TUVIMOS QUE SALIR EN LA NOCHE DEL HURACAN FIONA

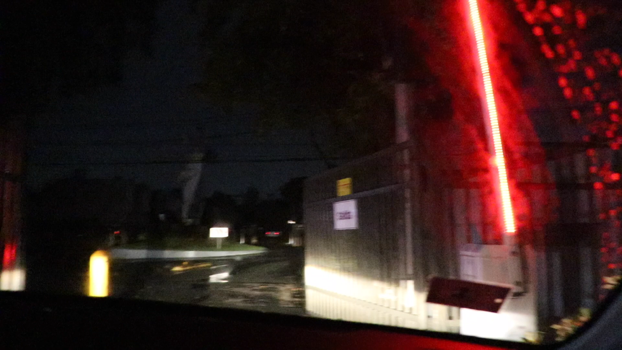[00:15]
Pues no, todavía es el día del huracán.
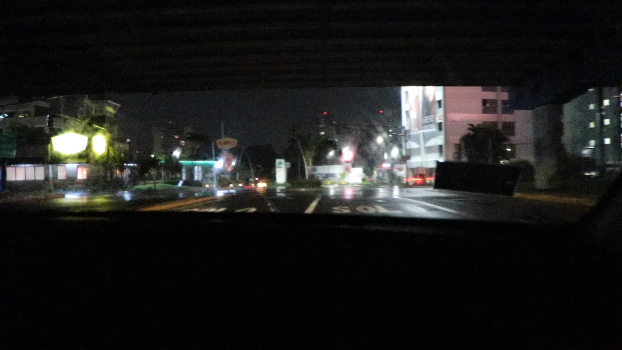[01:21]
Todas estas cosas que ustedes están viendo encendidas ahora mismo, todo está por plantas o placas o lo que sea, inclusive hasta ese billboard que está ahí.
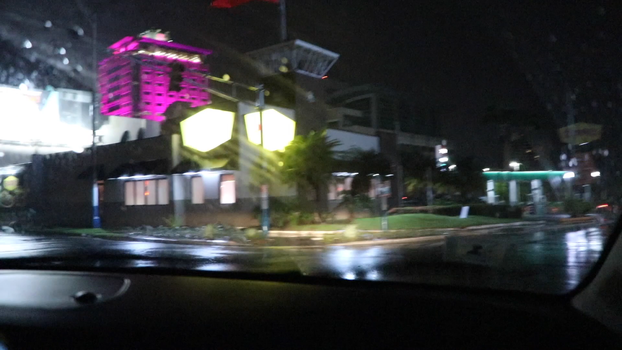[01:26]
Todo esto es por generadores porque la isla continúa 100% fuera de energía eléctrica de las plantas,
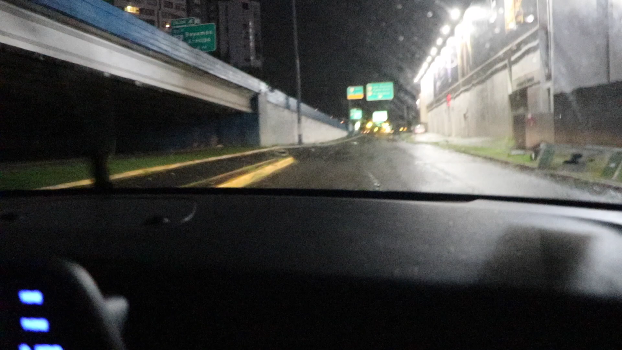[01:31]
así que hay muchos sitios con buenos generadores y con placas. En tinieblas, digo,
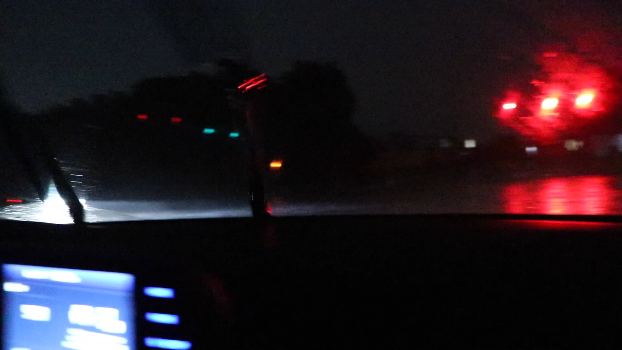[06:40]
Ahí estamos cumpliendo con la ley. No, sí, sí. Y este tren que lo hicieron el garete, ¿no? Creo que fuerte es poco para que se caiga.
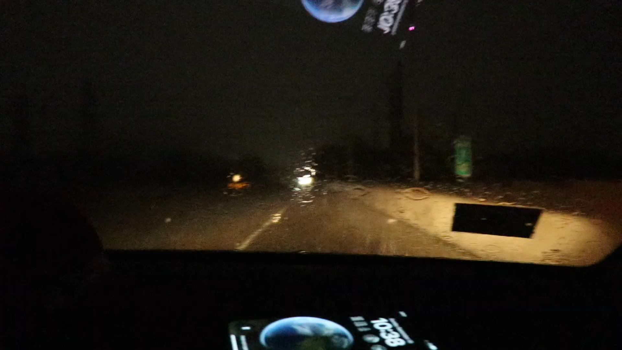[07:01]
Es lo que yo hago por ustedes, está el aguacero heavy. Vamos a ver el río un momentito aquí.